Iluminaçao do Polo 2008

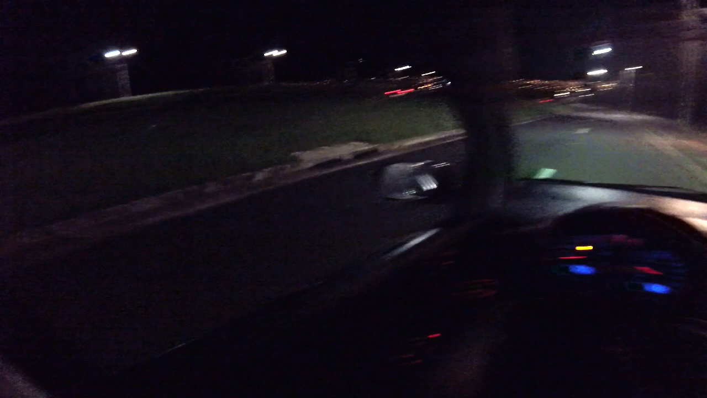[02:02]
E bora pra aquele rolezão noturno aí. Eu acho que vai ser o último rolê noturno de polo do ano, né? Porque tá acabando o ano aí, a gente tá no horário de janta.
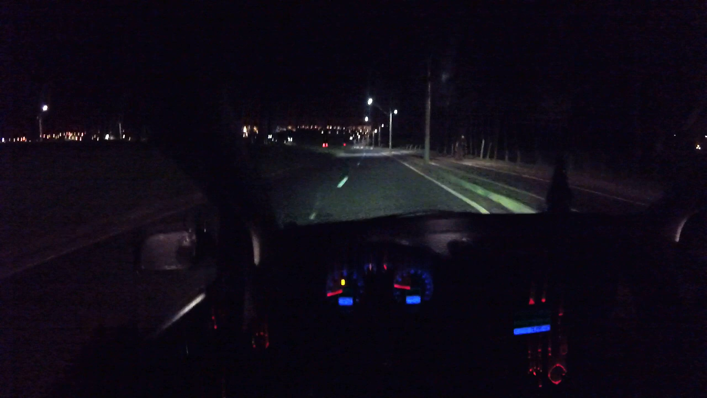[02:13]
Então eu não sei se vai vir mais carro vlog noturno. Não sei, vamos ver. Mas eu acho que não, esse daqui pode ser o último do ano. Porque é difícil eu gravar carro vlog de noite, pelo fato de não pegar bem o painelzão e tal. Então eu já não acho muito boa GoPro pra gravar de noite. Eu acho que a GoPro, ela deixa um pouco a desejar de noite. A não ser as novas, né? A 9, a 8, eu não sei como que é, mas deve ser bem melhor à noite.
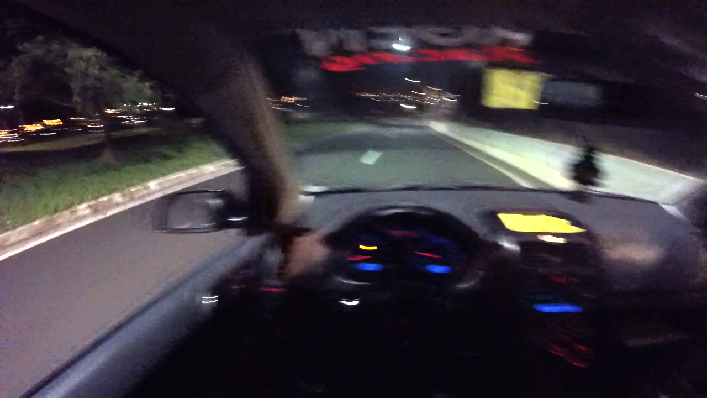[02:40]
Mas a gente tá com a GoPro aqui braba também, não posso reclamar, essa GoPro tá me ajudando demais. E tamo naquele rolezão noturno. Vou estralar aqui o escapamento, ó. Chama! Barulhão. Barulhão chamando. Tchê. O negócio é brabo demais, você tá louco.